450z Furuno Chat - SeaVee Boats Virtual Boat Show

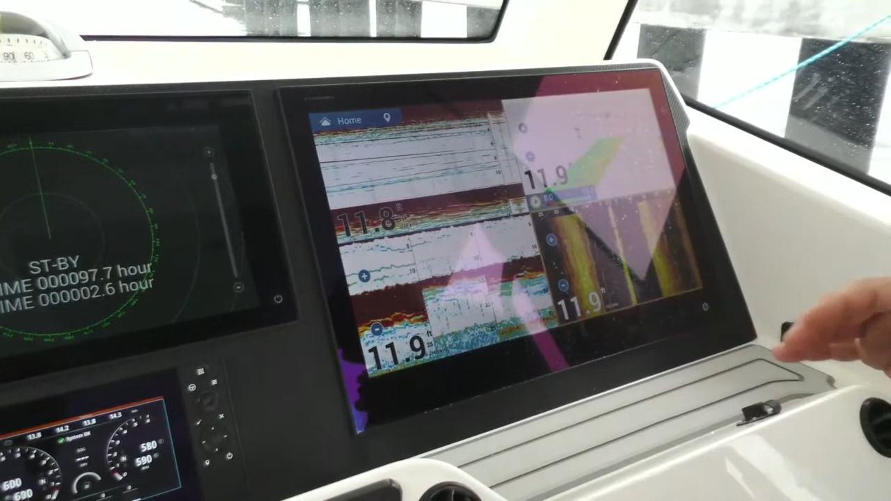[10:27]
So you can, in a sense, create your own detailed charts this way. You know, right.
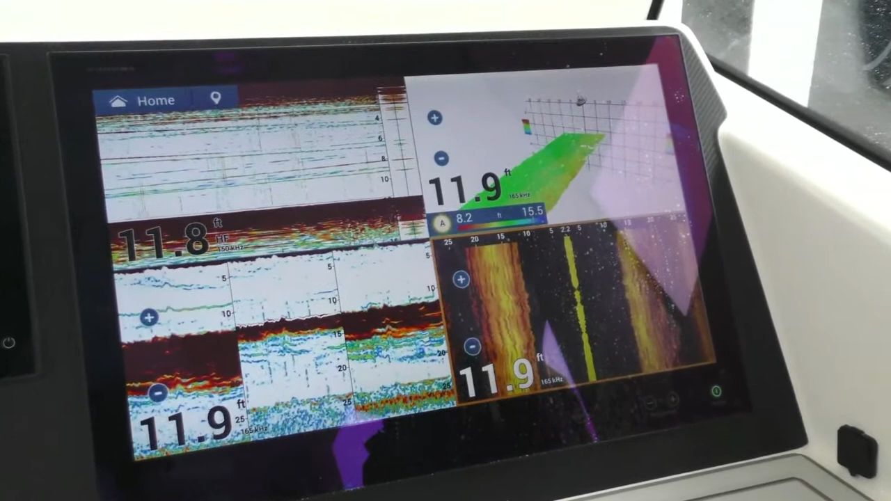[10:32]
But that's our hope at a future software update, probably coming pretty soon. But what it's going to do is it's going to keep generating this image, but I can manipulate it.
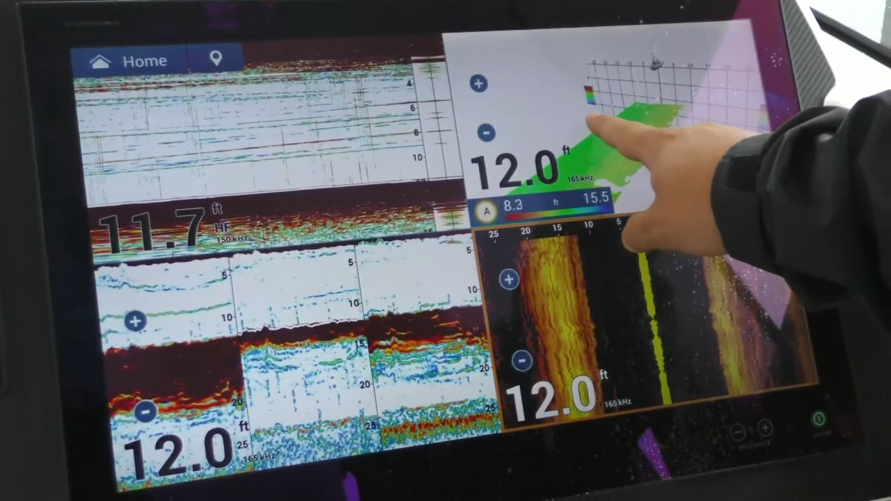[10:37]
I can zoom in on it. And I can make it do anything I want to do.
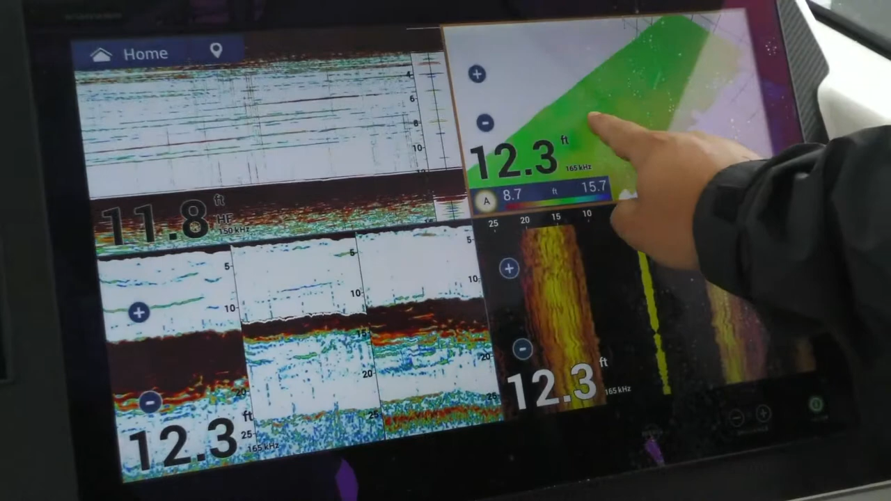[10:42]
And that's going to be nice because I can see where fish are on this 3D world.
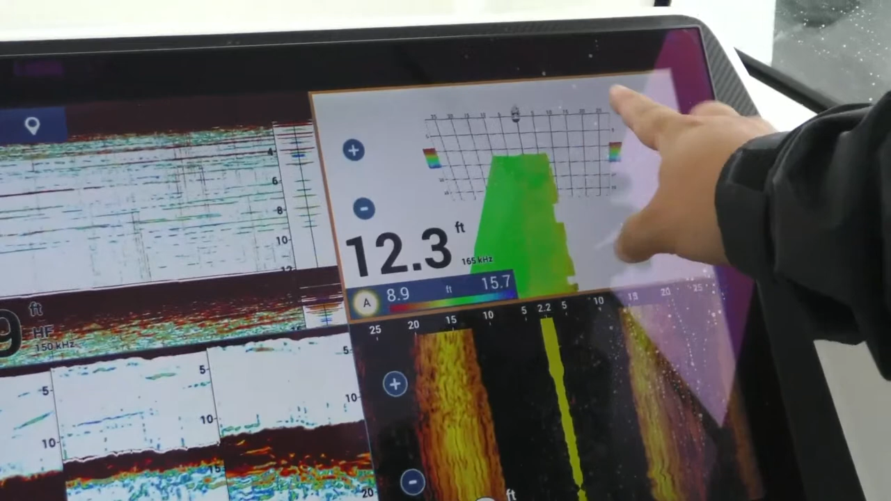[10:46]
On screen: depth 12.3 ft
I can see if they're off to the left or I can see if they're off to the right side of the boat as well. Then you have your side scan here.
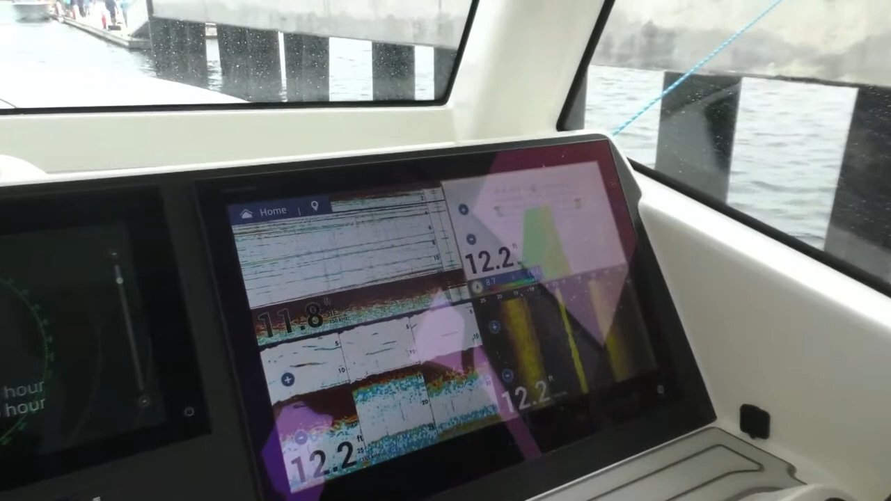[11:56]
And if you wanted to, you could even bump that up to 10 kilowatts with a BT5 booster box. Really?
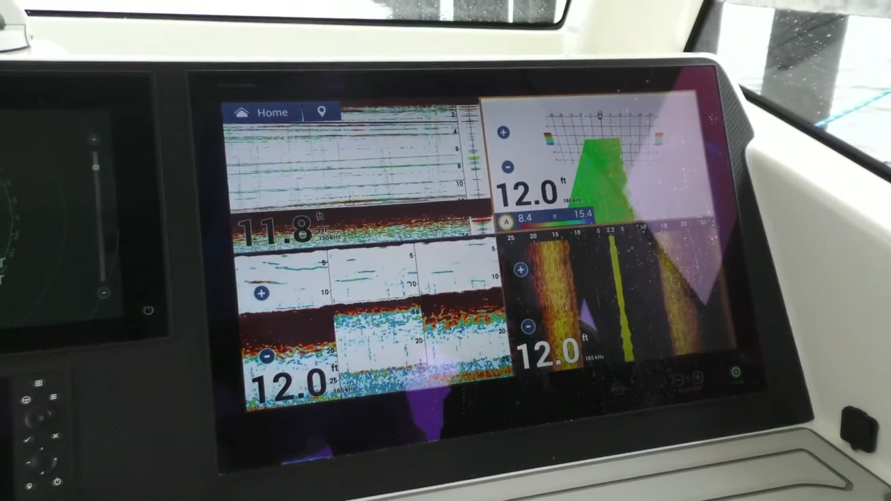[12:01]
Yeah, we do have a really big 10KW transducer if someone wants to get a little crazy.
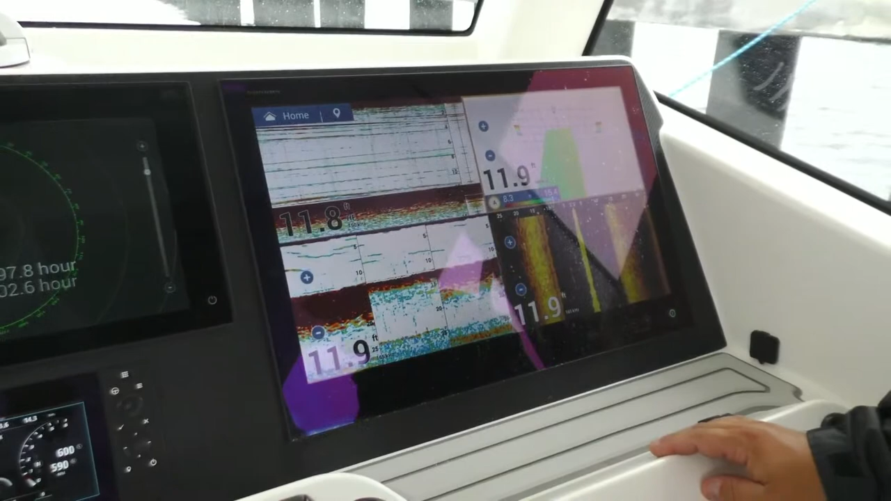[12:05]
Wow. They want to cook the fish on the way up. Yeah. They come fried fish sticks.
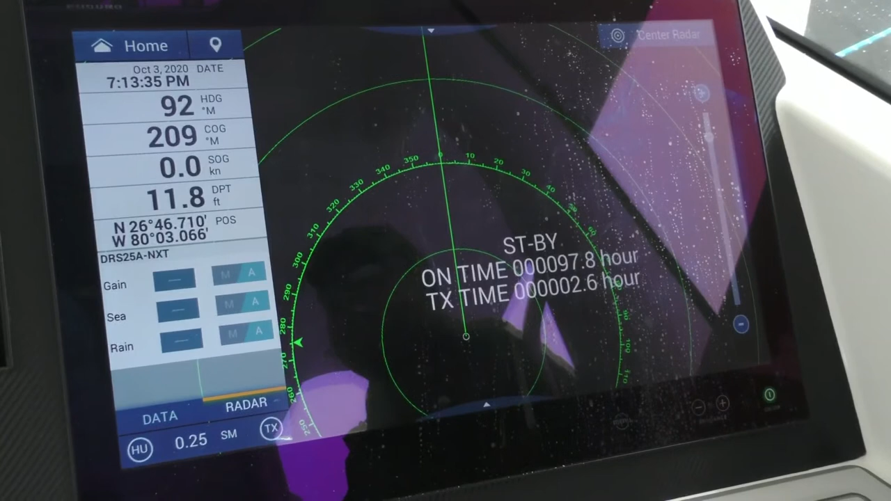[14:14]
This is a 200-watt solid-state open-array radar. It is going to be one of the most powerful solid-state open-array radars on the market. Wow.
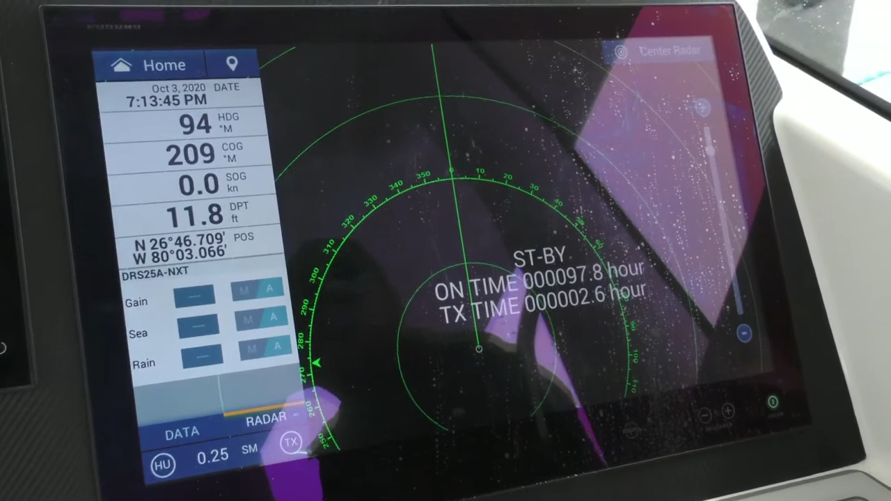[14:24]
Now, if you want to talk about bird-finding ability, you know, this is where it's going to be. You know, this is going to be one of the most powerful radars you can get to be able to find birds.
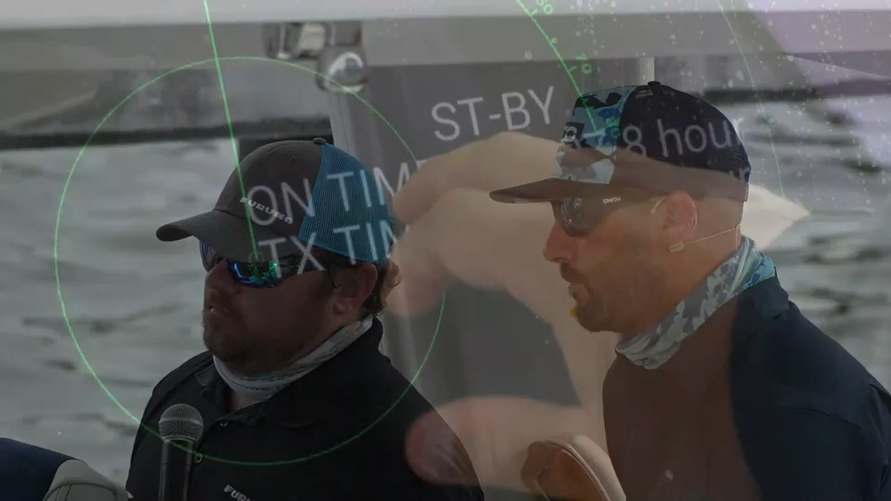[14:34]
You know, also, what's going to be nice is I'm going to spin this radar up here for a second. We don't have to worry about anything. It's a solid-state radar.
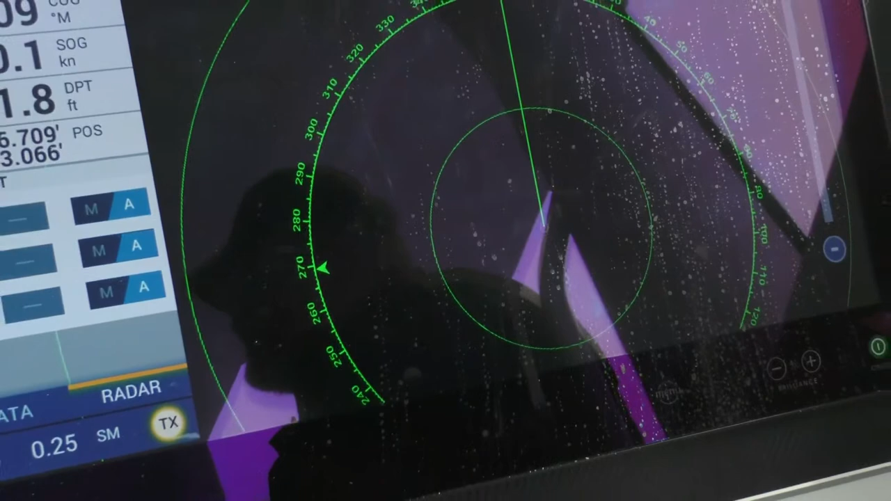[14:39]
So, but what I want to be able to show you is on these solid-state radars, we also have what's called target analyzer mode.
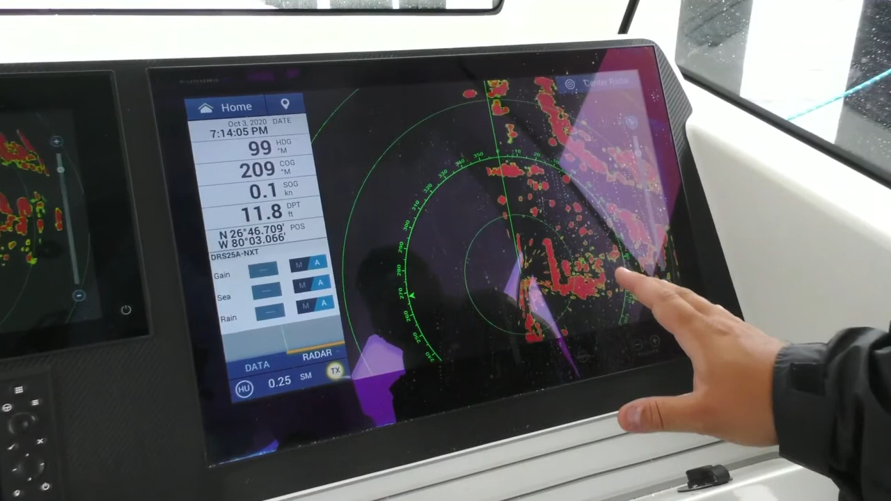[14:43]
And this is really cool. You're talking about ease of use, of being out on the boat and not having to worry about stuff. If I swipe up here,
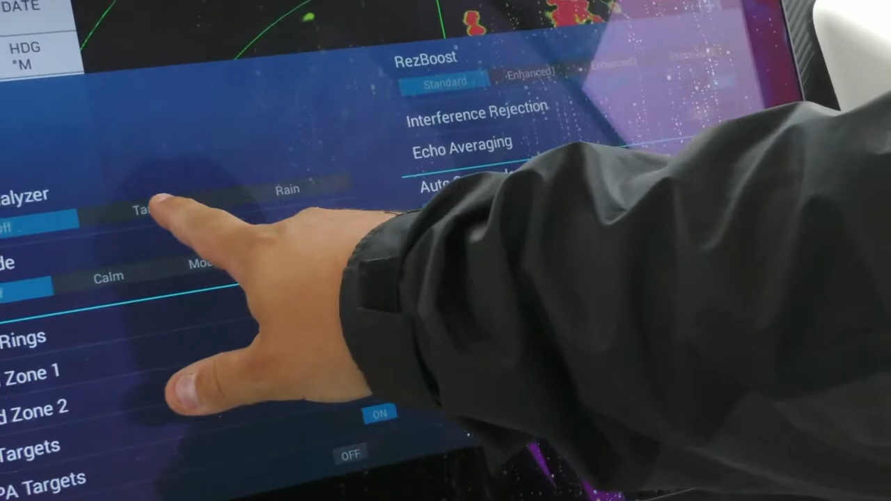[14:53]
I turn on my target analyzer mode,
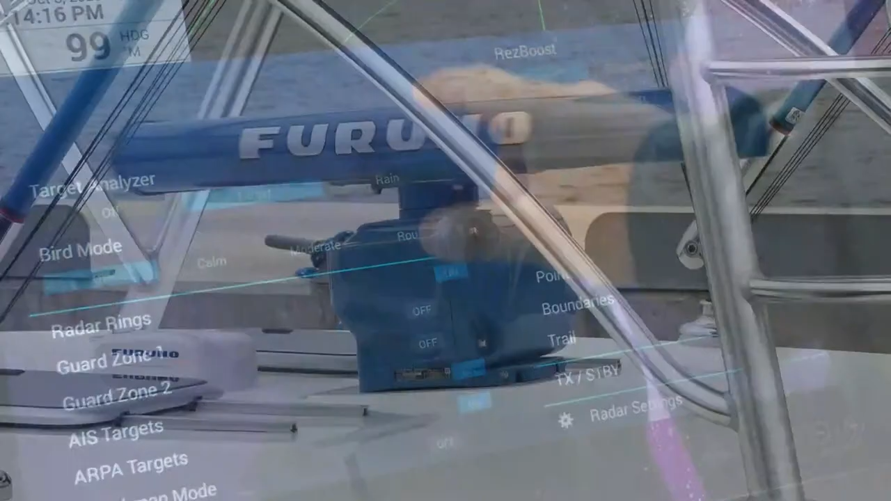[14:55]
what's going to happen is all my targets around me are now going to turn green.
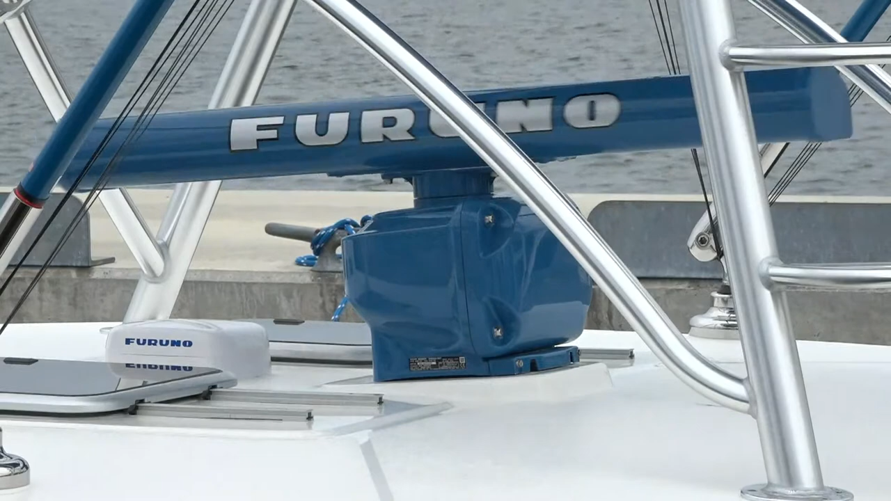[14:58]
But if I have an object that is closing in on me at greater than 3 knots,
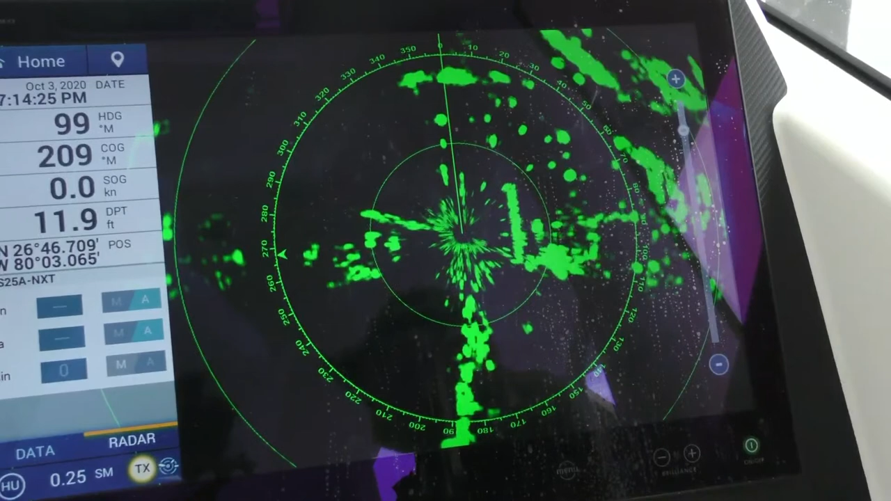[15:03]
it's now going to turn red. Oh, really?
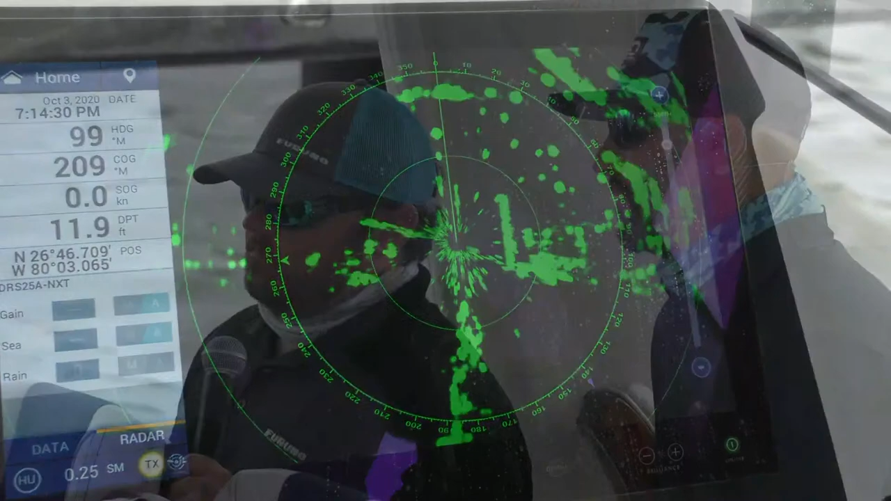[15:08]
So at a glance, I have exceptional situational awareness. So I can look up, and there's a red target right there.
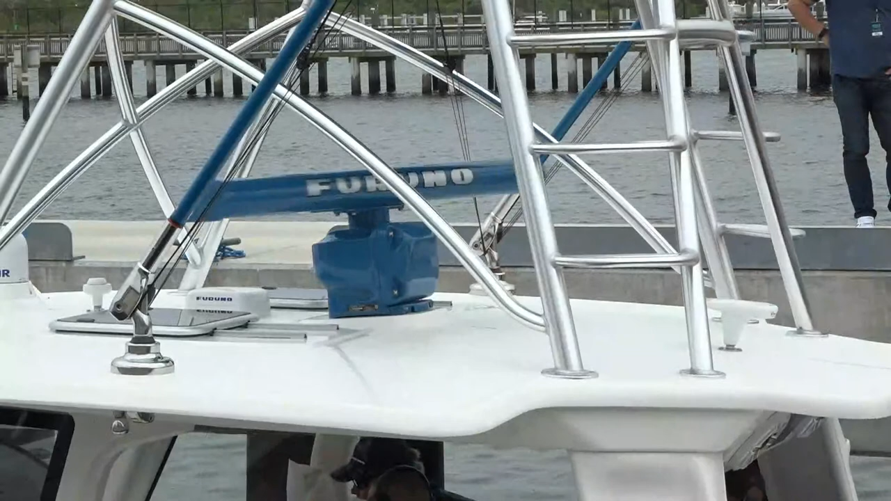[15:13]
You know, we're seeing him coming at us, so we know that target is inbound on our position. That's incredible. So. Yeah, and as you guys can see, you know, we're obviously sitting still,
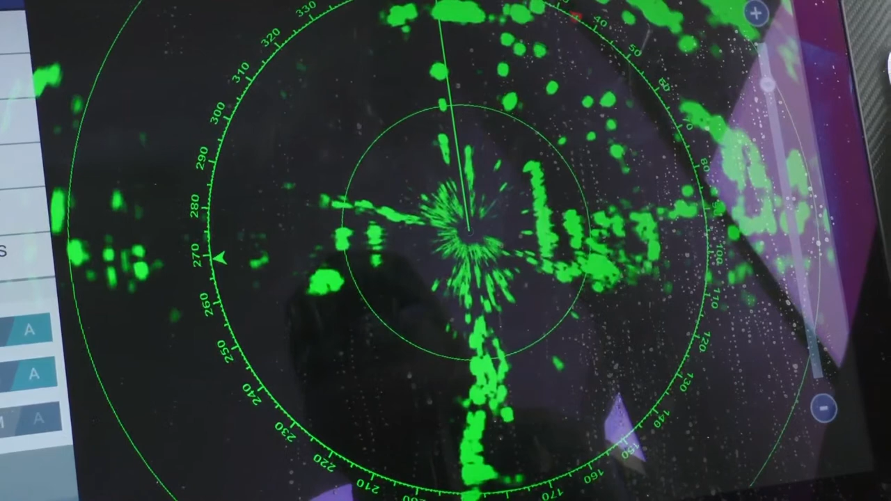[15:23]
but we've tested this target analyzer at going in upwards of speeds of 70 miles an hour,